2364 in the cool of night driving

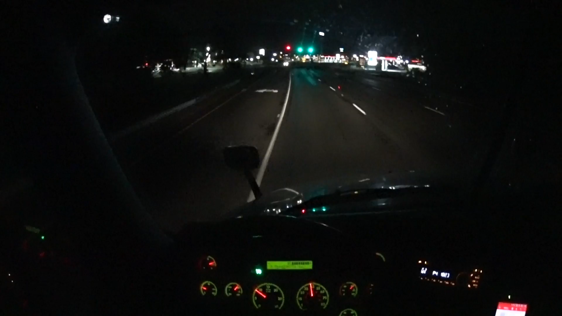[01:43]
once again, good evening readings from Winchester, Virginia. We are approaching Interstate 81. And we will be taking Interstate 81 north to
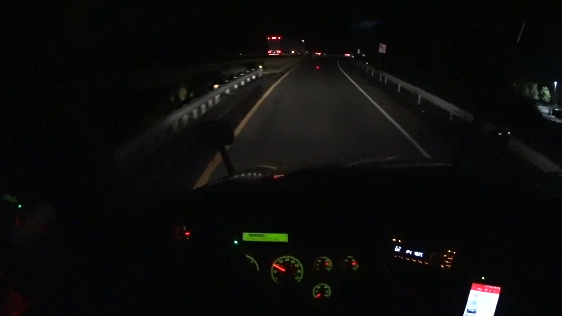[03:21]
Then we're gonna stop by at the house and deliver this load on Sunday at noon. On the big road, we should see a lot of truck traffic out here.
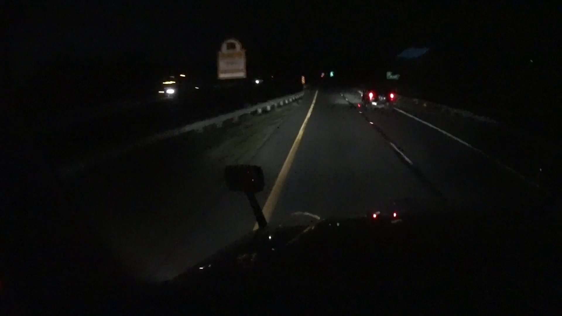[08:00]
ADL's home state. We are still traveling on Interstate 81 at about 4 miles, maybe 3 miles. We'll be merging onto Interstate